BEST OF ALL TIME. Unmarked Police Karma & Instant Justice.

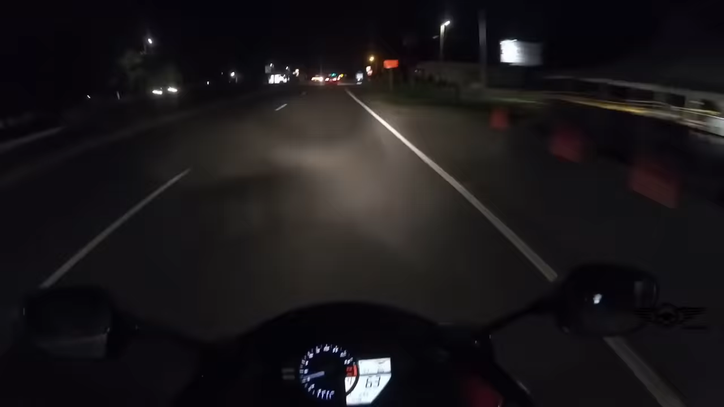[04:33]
The motorcyclist decided to race without noticing an unmarked police charger.